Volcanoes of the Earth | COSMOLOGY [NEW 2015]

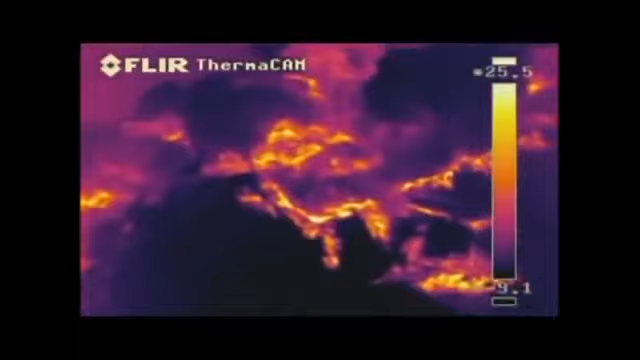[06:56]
They showed this sticky lava building up layer upon layer.
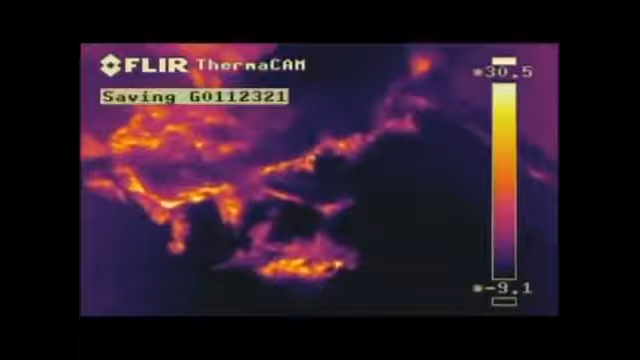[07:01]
But the thickness of this lava also makes these volcanoes lethal.
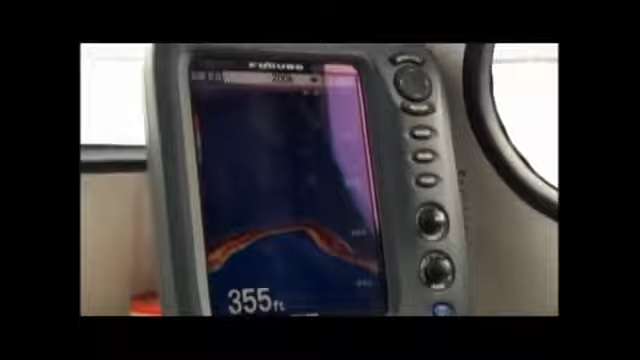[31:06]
On screen: depth 355 ft
A sound wave is sent from beneath the ship.